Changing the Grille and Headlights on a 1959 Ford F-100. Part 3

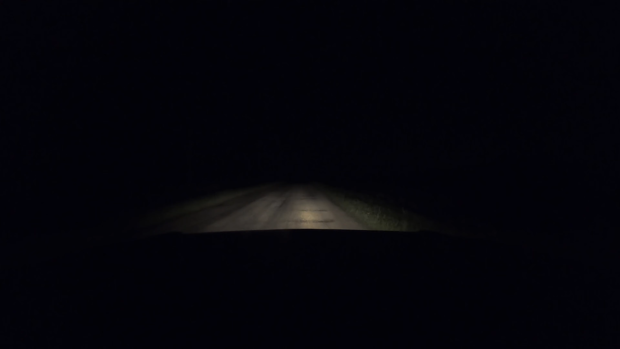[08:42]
But for the most part, I really like these headlights so far. But I don't plan on doing a whole lot of nighttime driving, but if I need it, I want to have it. So there's brights and then dims.